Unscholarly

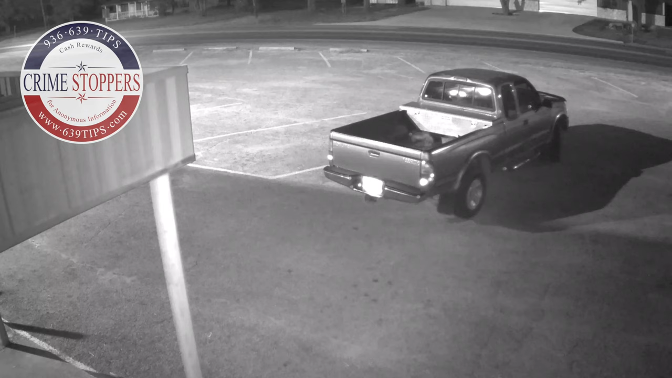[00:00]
Stealing from a school is like taking money directly from you, the taxpayer. This video shows such a theft. September 7th and 9th, a man stole lawn care equipment from Huntington ISD. His face is blurry, but someone will recognize the Toyota Tacoma he was driving. The truck has a sliding back window with a small decal in the lower left corner, chrome step rails, mud flaps,